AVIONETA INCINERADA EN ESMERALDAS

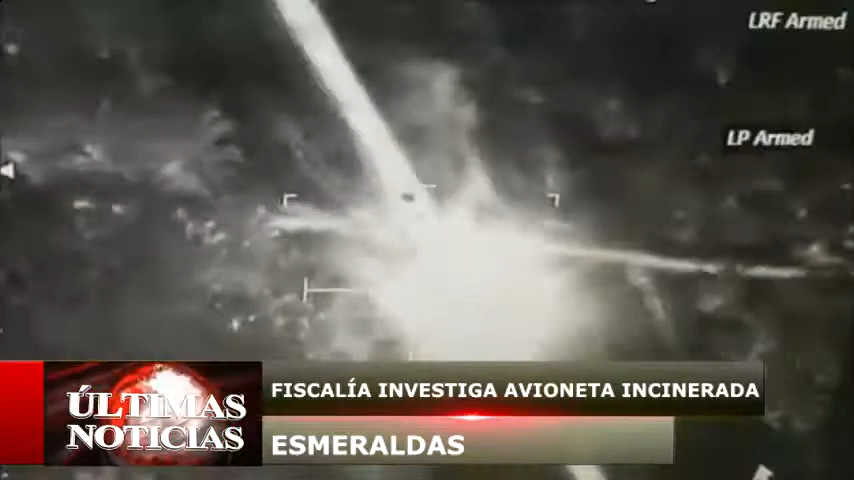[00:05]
La noche de ayer, 18 de febrero, aproximadamente a las 22 horas, mediante una alerta proporcionada por el personal de la FAE
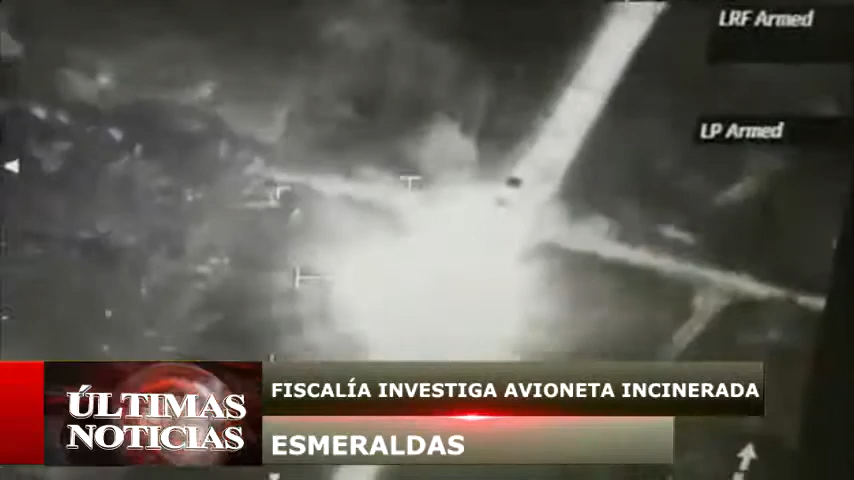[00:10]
sobre una posible traza de aeronave que estaría por llegar a territorio ecuatoriano.